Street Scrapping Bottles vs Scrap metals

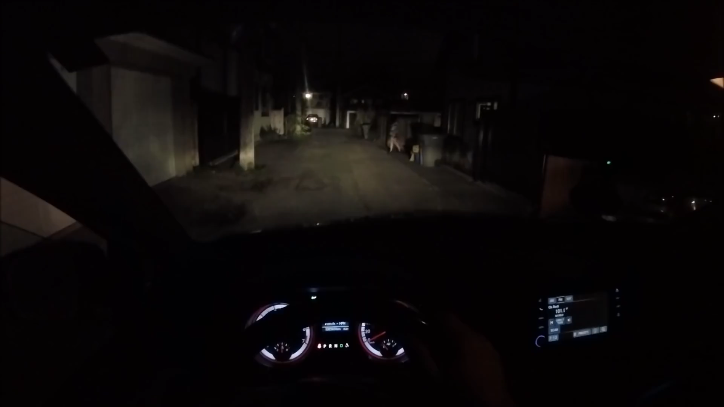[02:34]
Okay, a couple of stripped-up computer cases.
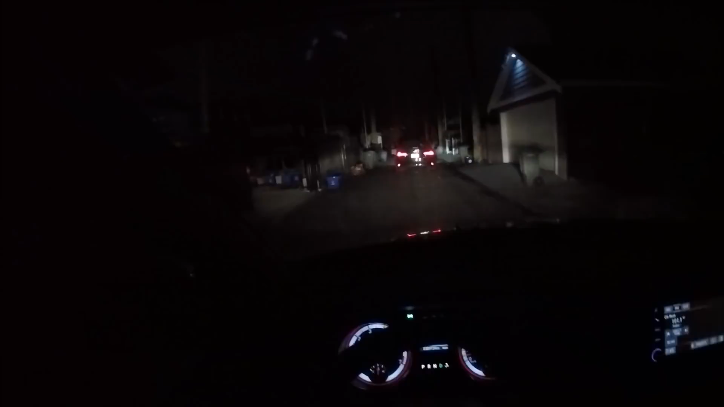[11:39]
left here, what is it, the freezer, oh, you know what, the appliance here has been here for ages, I took the top off it,
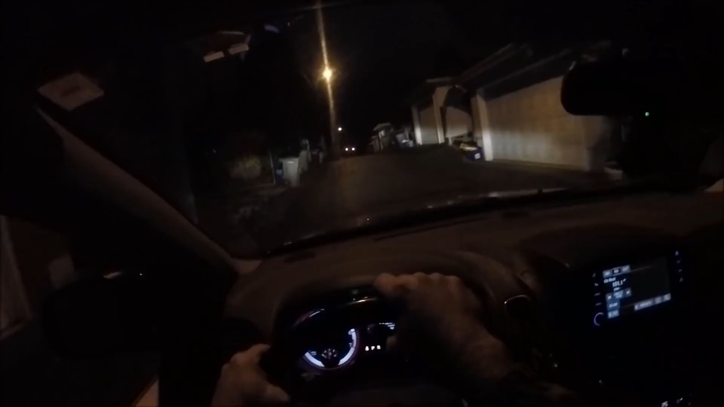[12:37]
probably would have been better, but you know, I was kind of concentrating on getting smaller stuff,
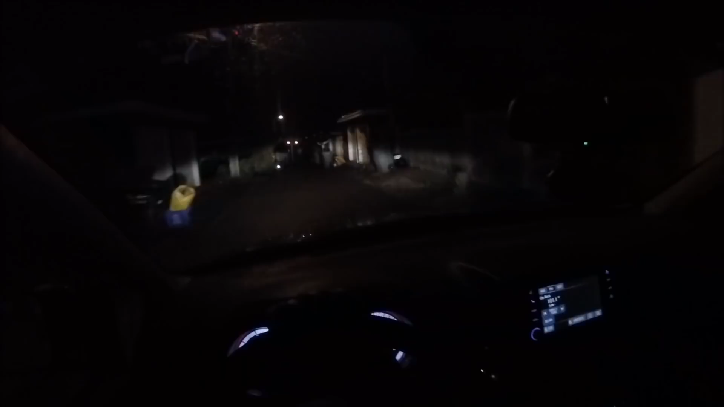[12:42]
so I can fill my van up tomorrow completely, it's pretty full, but I like to, you know, I'm trying to get at least a decent load, I'm hoping a couple tons, but I piled the appliances differently, so it seemed to be, maybe a little better, hopefully, so, okay, light fixture,
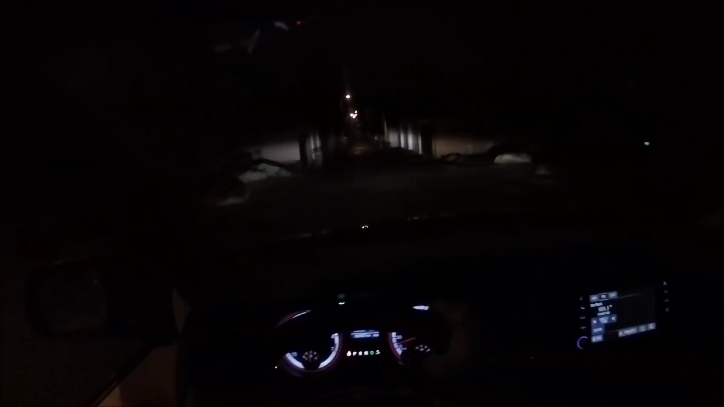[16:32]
if I see a bin, and a bin is just full of beer bottles, or something, you know, it's a guy who's a drinker, but, you know, you can tell, when you drive by,
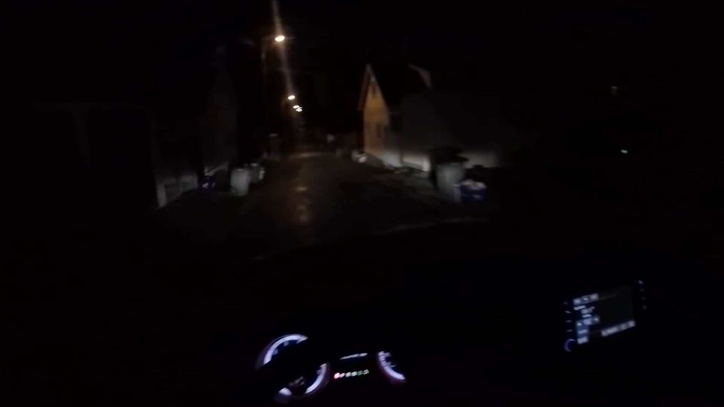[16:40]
you can tell those bins that are good, good bins, I don't care about the one or two bottles, it's just, if I see a whole bag, or a whole bin full, then, it's a good story, okay, printer there, pretty large printer,